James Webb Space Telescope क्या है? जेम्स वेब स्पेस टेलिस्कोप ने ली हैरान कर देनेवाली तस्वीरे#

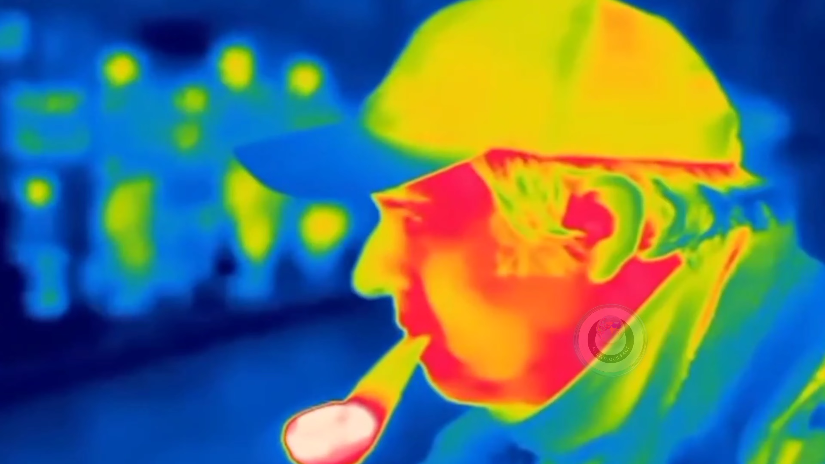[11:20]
हैं इंफ्रारेड रेडियेशन ये वही तरंगे हैं जिसके मदद से एर्पोट और रेल्वे स्टेशन